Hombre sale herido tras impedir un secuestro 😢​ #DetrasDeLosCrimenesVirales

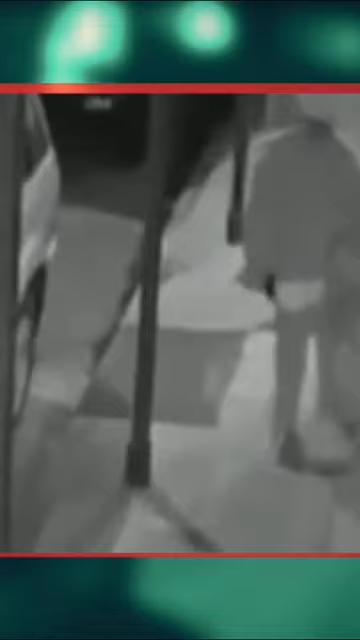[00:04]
Segundos más tarde, la escena se convierte en un horror. Lo que se ve es a este tipo arrastrando a una mujer por la calle, quizá para abusarla sexualmente y violarla.
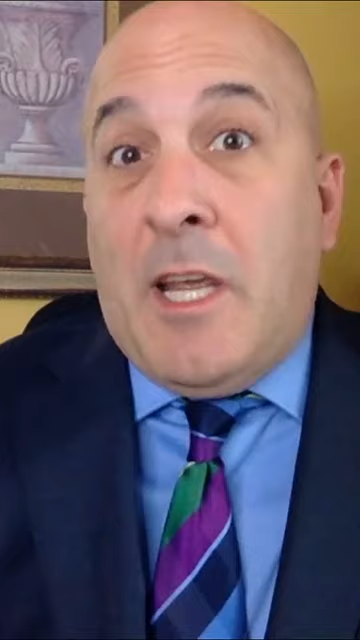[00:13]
Intenta llevar de manera forzada a la mujer a un auto, pero en ese mismo momento, un hombre cruzando la intersección de la calle Margaret presencia casualmente lo que está sucediendo.
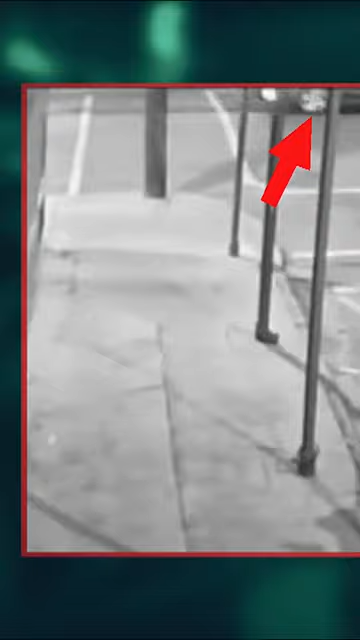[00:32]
Se detuvo, retrocedió y dobló en la calle donde el hombre arrastraba a esta mujer. De repente, el agresor encapuchado saca un arma semiautomática, apuntándosela al buen samaritano.
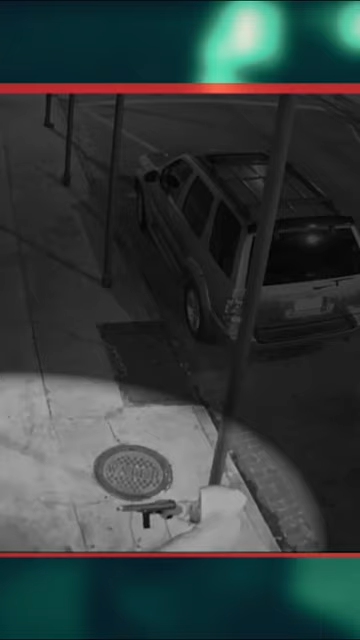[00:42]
El alboroto despierta a los residentes locales.